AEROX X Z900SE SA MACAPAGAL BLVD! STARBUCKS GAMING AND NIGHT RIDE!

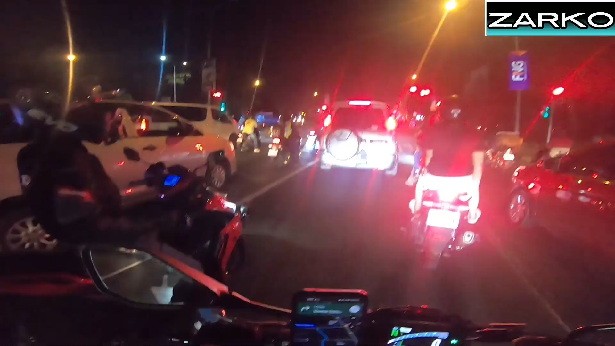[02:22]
Kaya sticker. Nako, walang left turn. Wala.
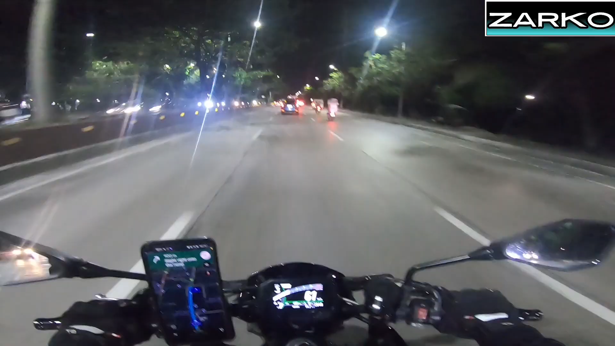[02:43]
Pinaikot-ikot tayo sa Rojas Boulevard ngayon ah. Sa ilalim ng tulay.
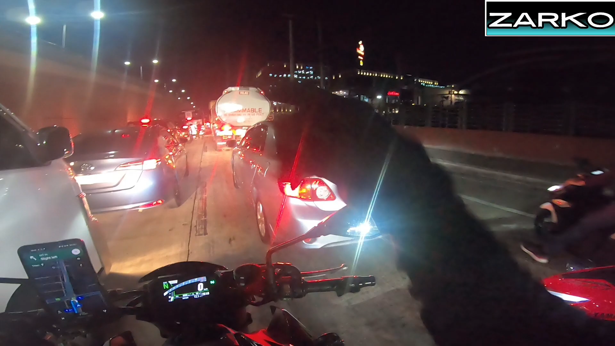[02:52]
Kaliwa tayo sa ilalim ng tulay. Oo. Puro sarado eh. Ganyata ako nakuha dito eh. Pag hindi, pag walang lumiko, huwag tayong liligo.
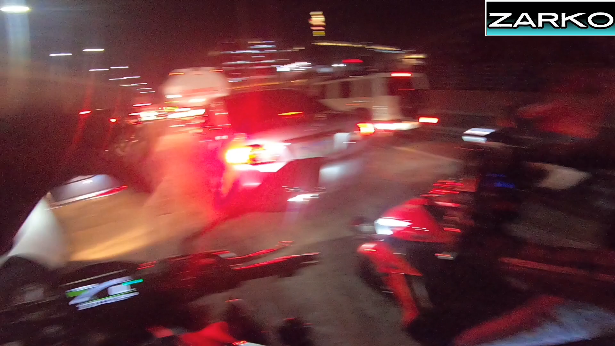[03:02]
Oo. Diretso natin ang EDSA. Hayaan mo na. Walang alam ko kung nadiretso ko dito eh. Kanina. Oo, hayaan mo lang. Ako para sa inyo. Oh, pwede, pwede.
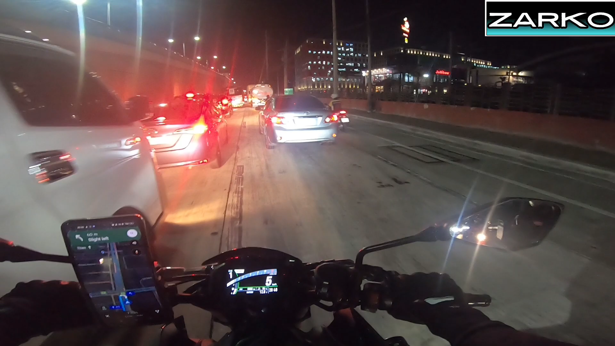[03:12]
Baka sa EDSA yun. Open pala, open. Goods. The ramp to Roxas Boulevard.
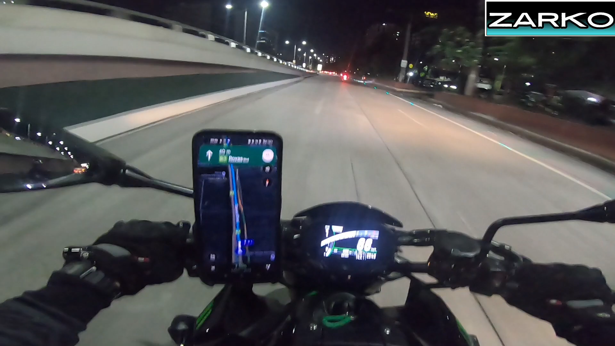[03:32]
Grabe, ilaw naman yun. Ayaw mauna ni Boss Mark. Hindi siya naka Google Map.
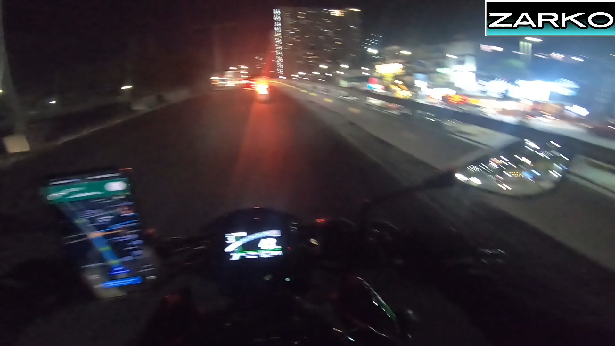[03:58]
Naging driver kasi ako dati mga par. Walang aircon. Tapos naalala ko dito sa site na to, inuulan ng sobrang lakas. Tapos yun yung time na pawis na pawis, gutom na gutom. Way back medyo matagal-tagal na rin. Pero so far the experience has been great kasi natuto ako. Pero thank you for the sacrifices of myself that time. Right now syempre, hard work pays off. Sikapin lang natin magsumikap palagi mga parang. Oo, kaliwa na tayo dyan.
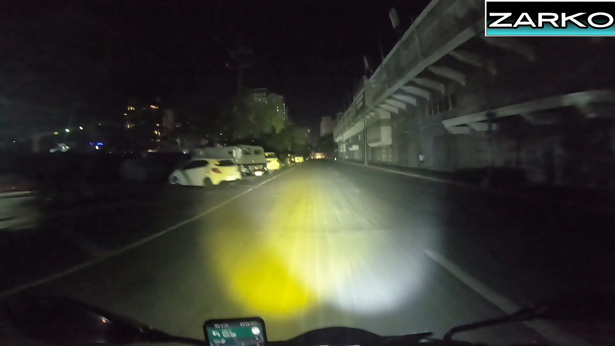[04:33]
Destination will be on the right. Diyan ako. Oh, sige, sige, ingat ka. Bye, Boss Mark.